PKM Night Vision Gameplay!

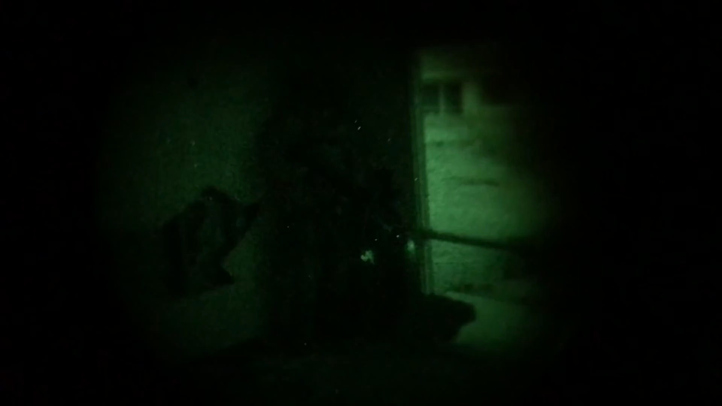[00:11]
You got IR. You got IR on you.
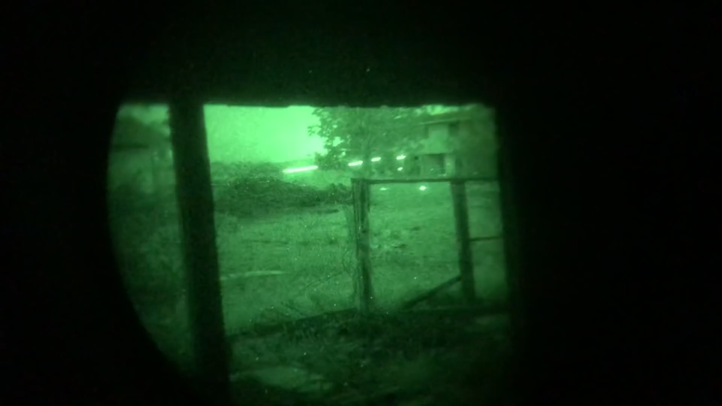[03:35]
Hitting the tree. Good hits. Good hits.
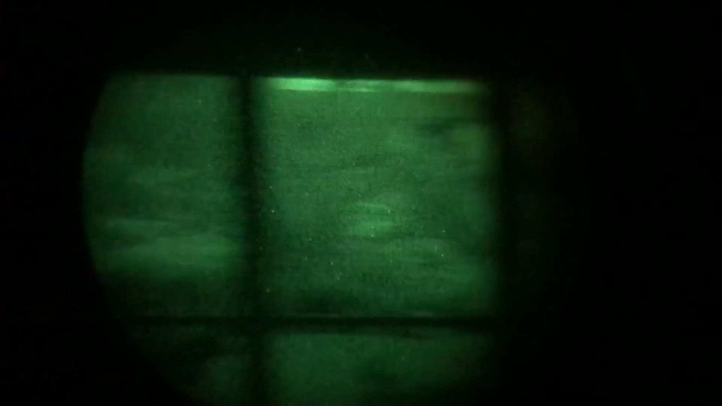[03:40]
Coming.
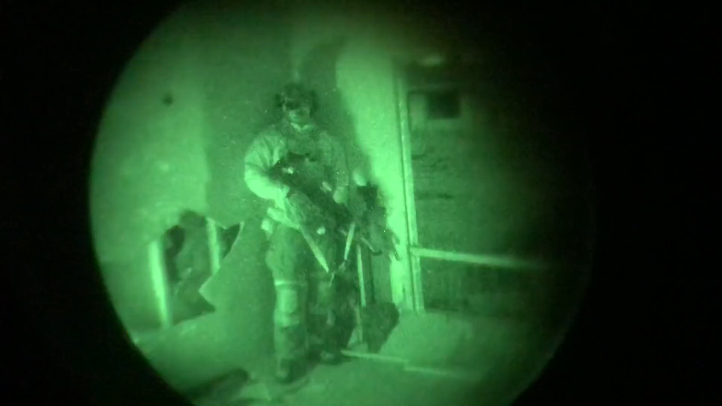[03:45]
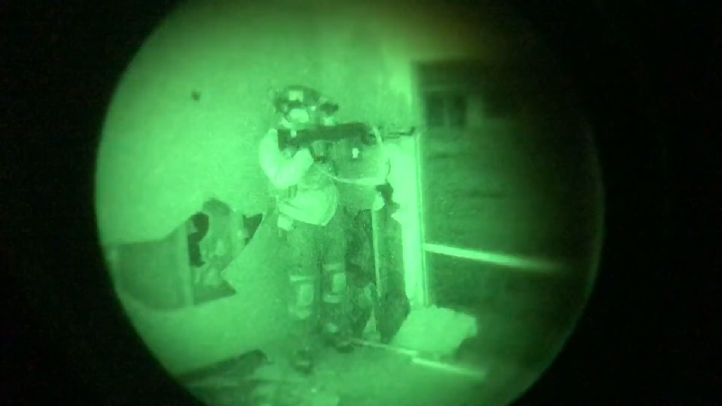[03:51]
You got IR. You got IR on you.
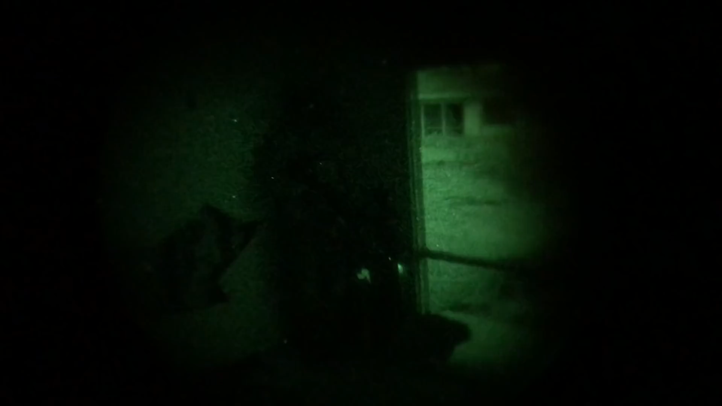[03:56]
Hold on, I'm gonna start going to fire over here. Roger.
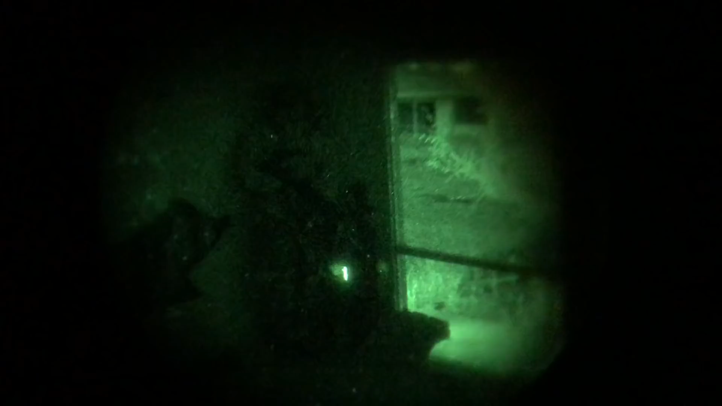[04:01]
You guys want to shift over that? Yeah, yeah. Hold on. Don't move. There's IR on you.
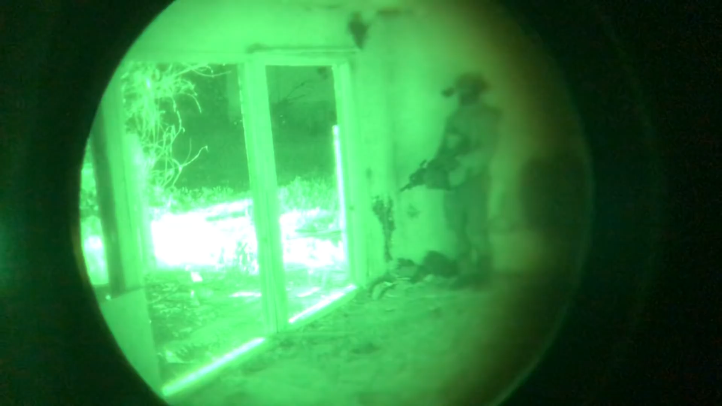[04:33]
They're moving on the building. Yeah. Start shooting up those windows a little bit more, Alphonse. Give these guys.